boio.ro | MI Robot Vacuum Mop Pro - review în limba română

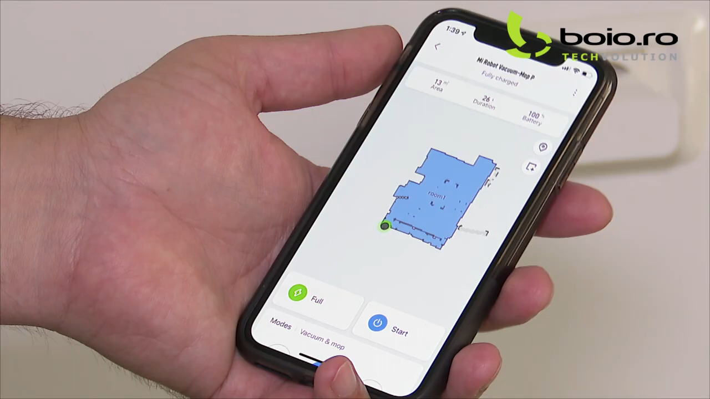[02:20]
Bun, aceasta este aplicația, este aplicația Xiaomi Home.
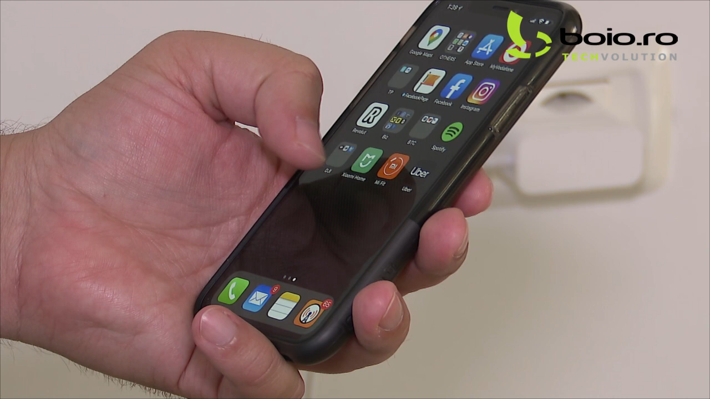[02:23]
Atunci când o deschizi, ești prezentat cu un ecran care îți arată harta mie,
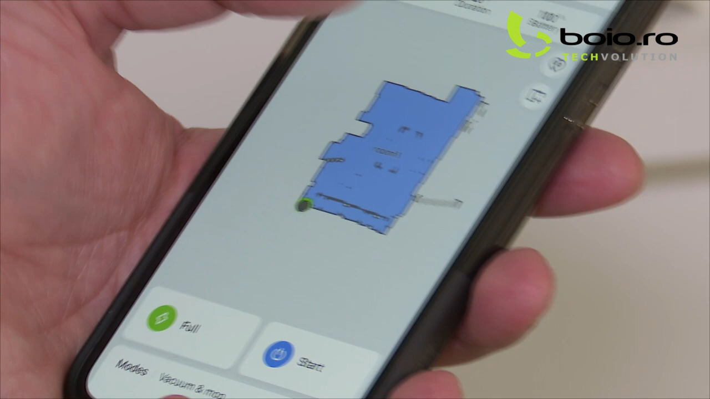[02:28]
mi-arătă harta unei încăperi, care nu este aceasta în care ne aflăm acum,
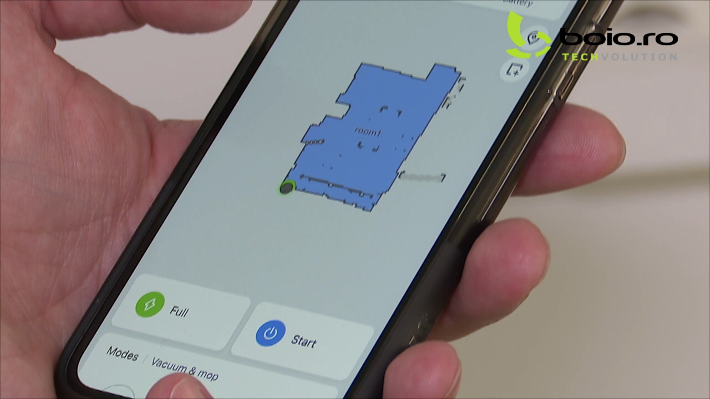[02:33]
ci a bucătăriei din casă.
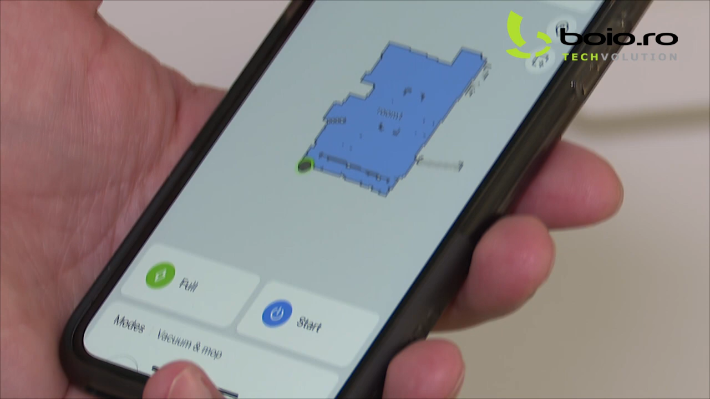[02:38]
Bun, haideți să vă arăt ce știe el și ce vede el la început.
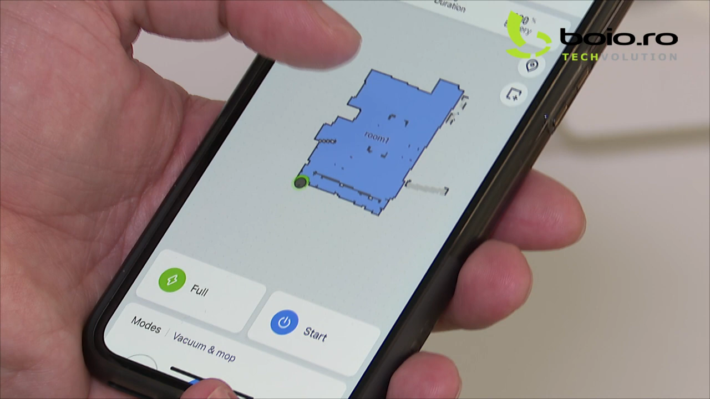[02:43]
Mai întâi îți măsoară, îți scanează toate colțurile și toți pereții și îți vede suprafața camerei,
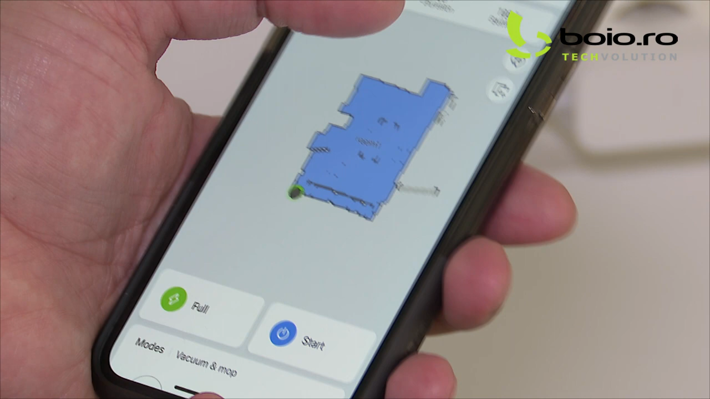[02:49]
după care îți spune durata în care a făcut ultima operație.
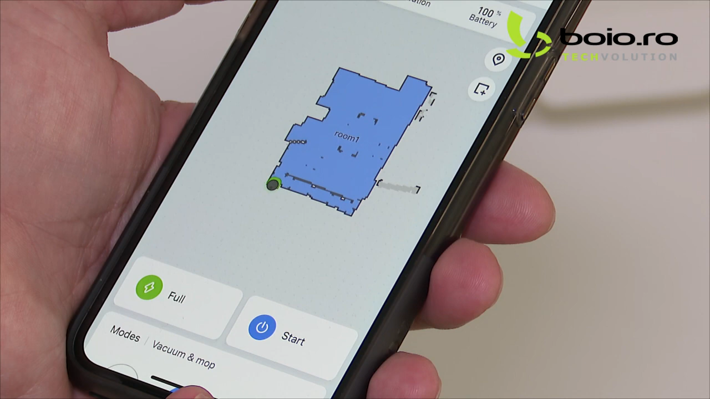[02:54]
În cazul acesta este vorba de 26 de minute și câte baterii are, este vorba de 100%.
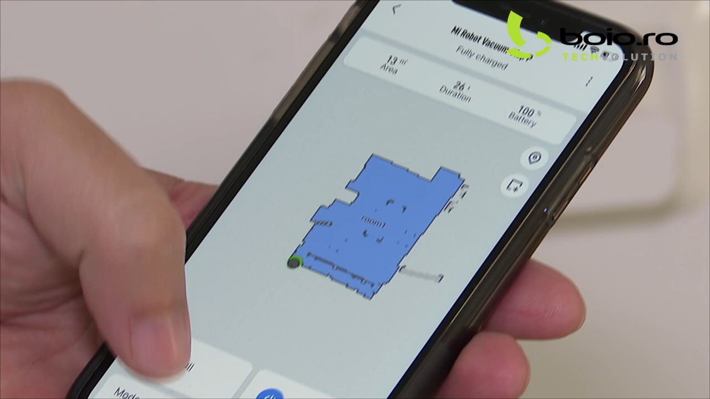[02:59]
În partea de jos sunt alte butonele, îți arată cât la sută are baterie.
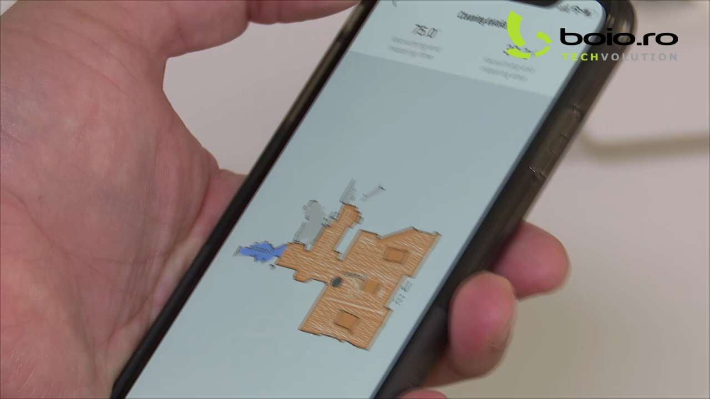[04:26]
La fiecare dintre ele îți arată o hartă, suprafață aspirată, durată și așa mai departe. Ce mai avem în meniu?